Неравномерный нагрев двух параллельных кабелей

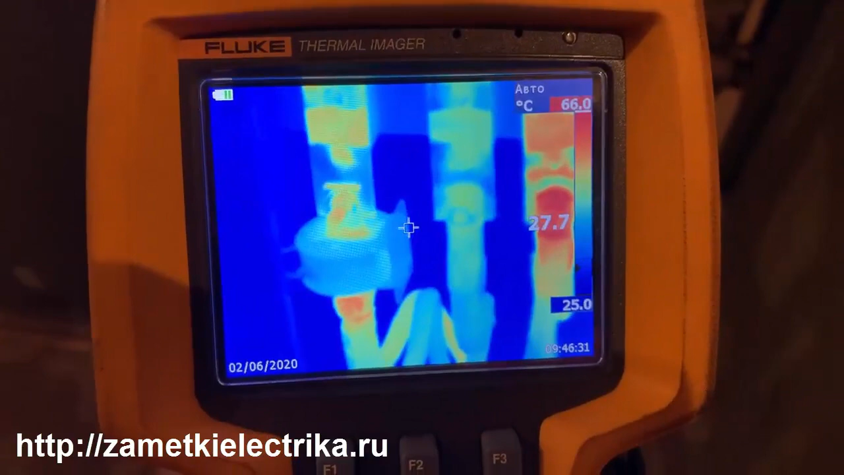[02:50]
On screen: spot 27.7°C, scale top 66.0°C, scale bottom 25.0°C
Фаза B у нас вообще вопросов нет. То есть фаза A.
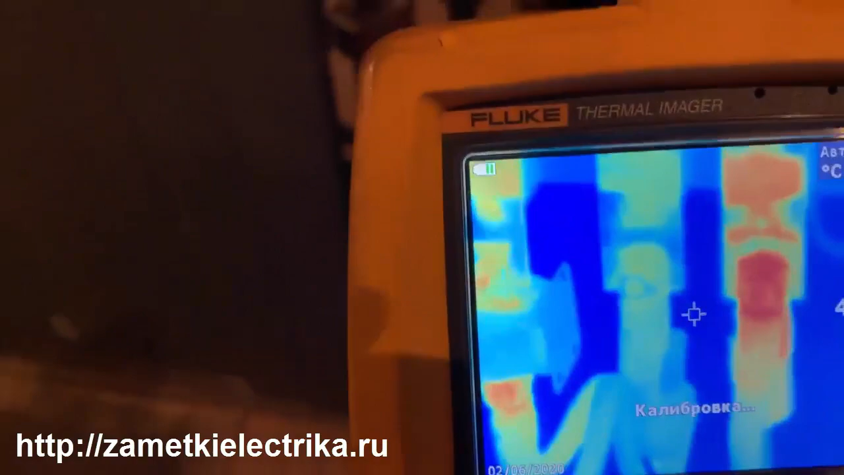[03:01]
Ну вот здесь вот есть что-то немножко нагрев. Но это 60 градусов.
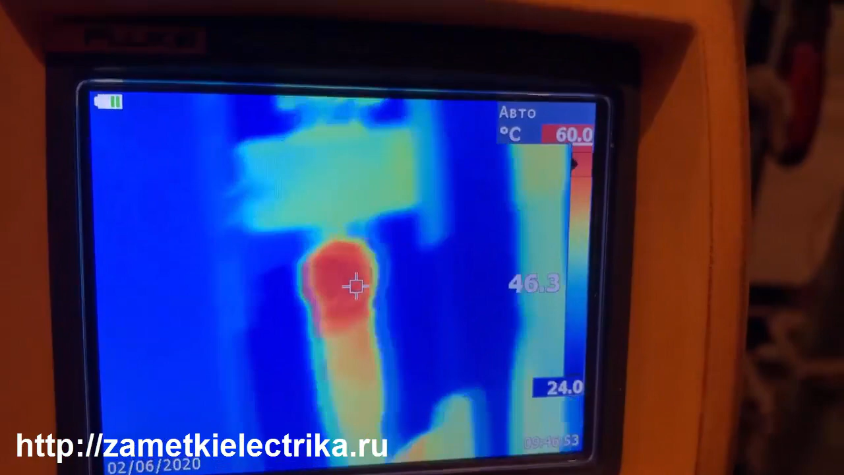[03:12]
On screen: spot 46.3°C, scale top 60.0°C, scale bottom 24.0°C
В принципе, не так и критично. И фаза C тоже здесь 60-67.
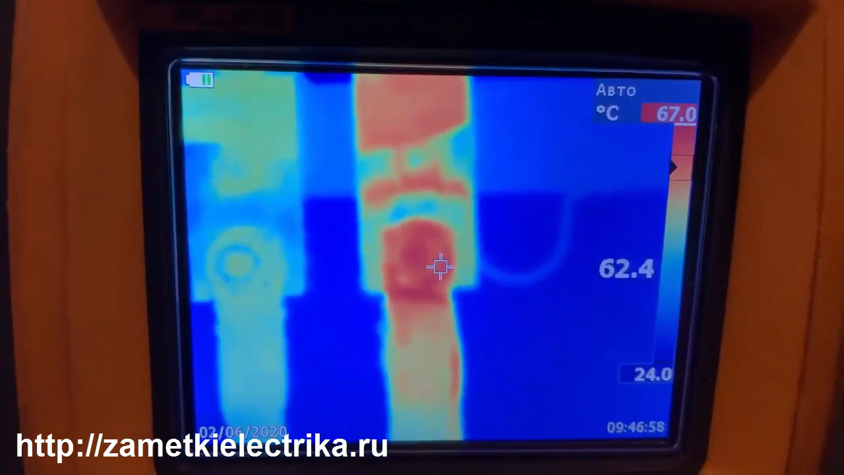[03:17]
On screen: spot 62.4°C, scale bottom 24.0°C
Тем не менее, смотрите.
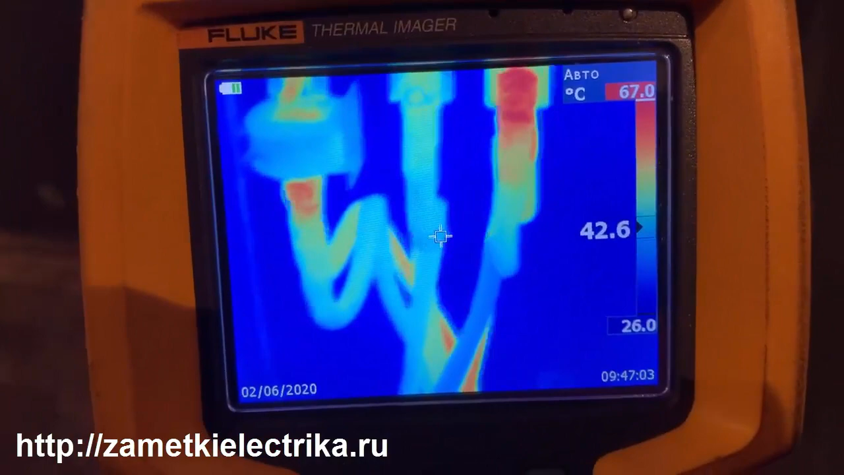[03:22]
On screen: scale top 67.0°C, scale bottom 26.0°C
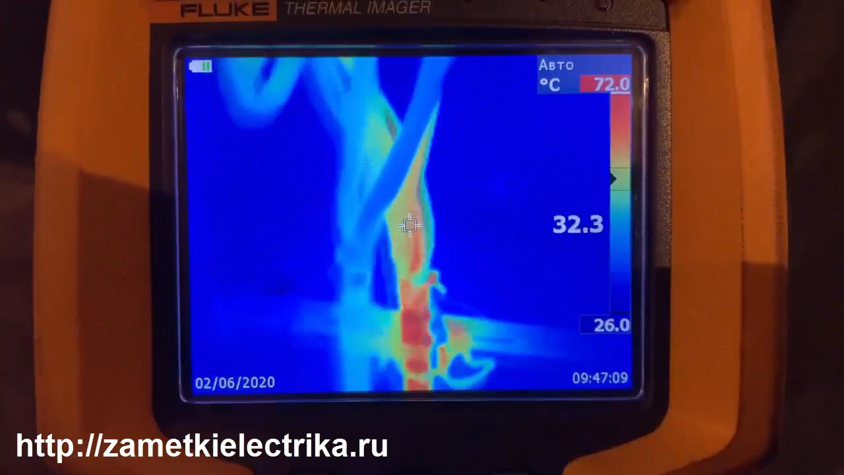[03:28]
On screen: scale top 72.0°C, scale bottom 26.0°C
Как я вам вчера картинку и показывал. Один кабель у нас холодный. Вот его жилы.
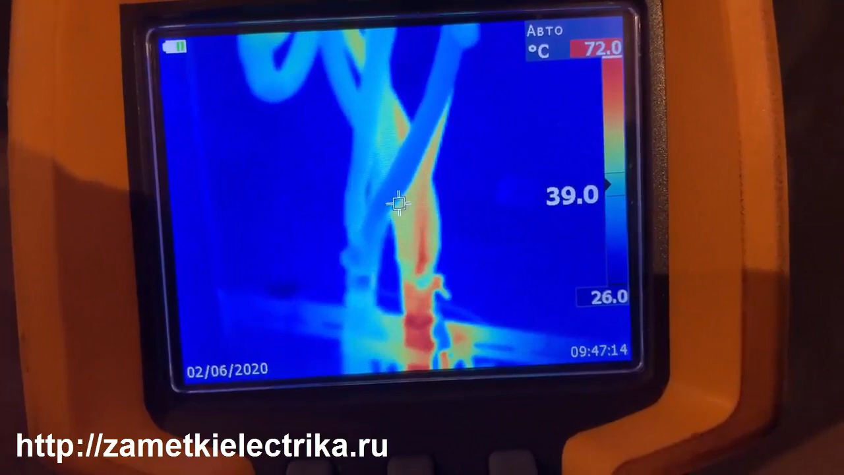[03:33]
On screen: scale top 72.0°C, scale bottom 26.0°C
На данный момент 37-40 градусов. Оболочка одного кабеля 44, а второго 72. Ну, 70. Практически разница в два раза.
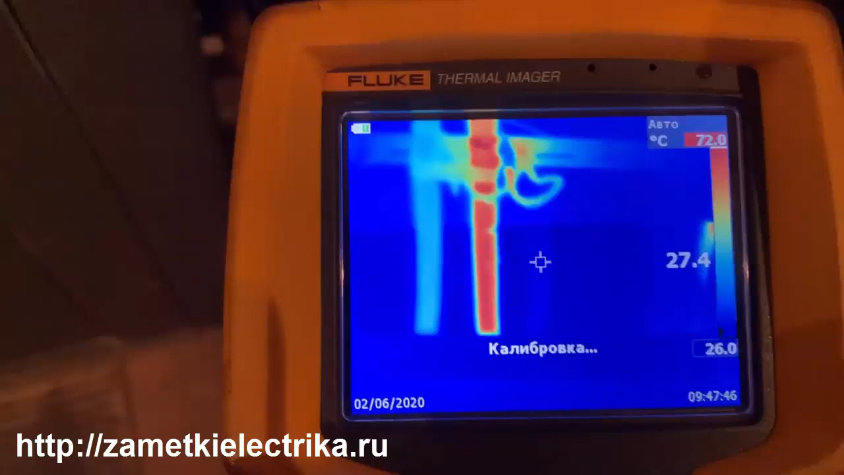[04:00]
On screen: spot 27.4°C, scale top 72.0°C, scale bottom 26.0°C
И ещё вот можно увидеть, что этот кабель полностью прослеживается даже в кабельном подвале. Вон, видите, он красный лежит. Один-единственный такой. Другие все кабели, даже соседних присоединений, относительно холодные. А этот вот красный. Горяченький. Ну, сейчас, говорю, нагрузка стала меньше.
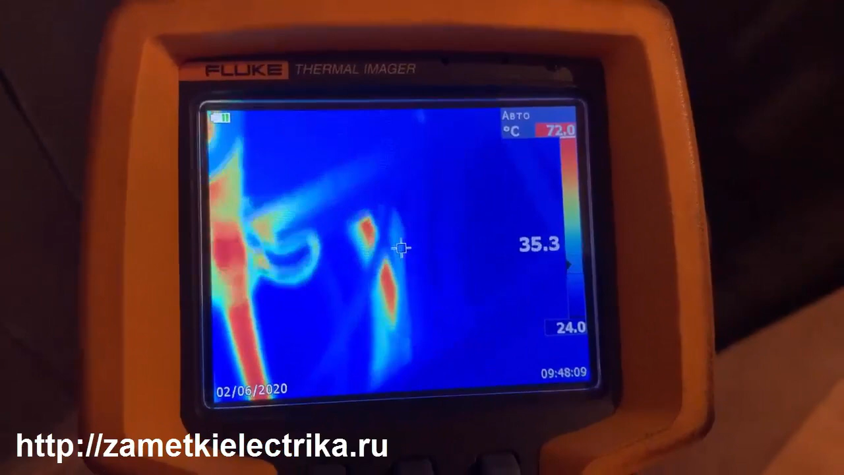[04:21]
On screen: spot 35.3°C, scale top 72.0°C, scale bottom 24.0°C
350. Вчера было больше. Соответственно, его температура была около 100 градусов. Картина с другой стороны. Ну, вот здесь мы видим нагрев.
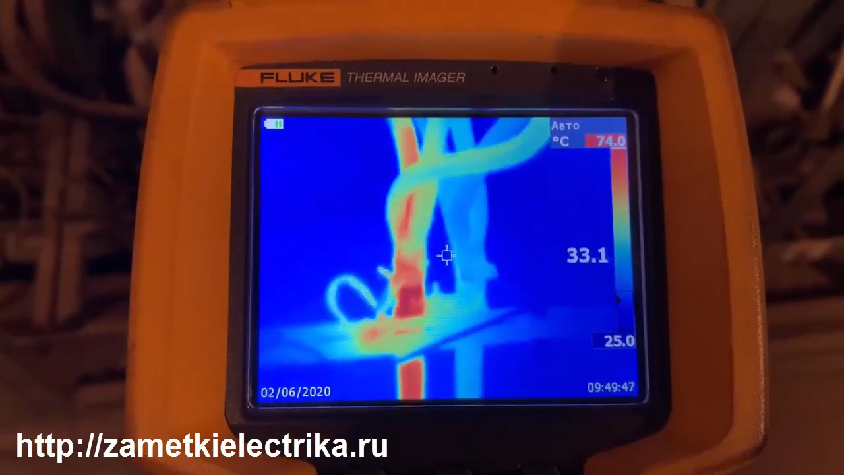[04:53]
On screen: scale top 74.0°C, scale bottom 25.0°C
То есть, вот это вот ближайшее жило, красное, да, вот слева.
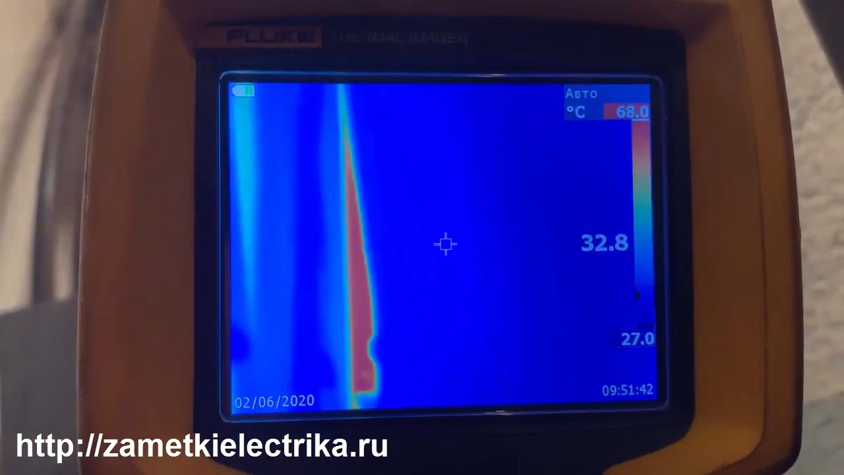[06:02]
On screen: scale top 68.0°C, scale bottom 27.0°C
Даже не нужно иметь трассо-поисковую систему в данном случае. Вот он, 68 градусов. Кобелек.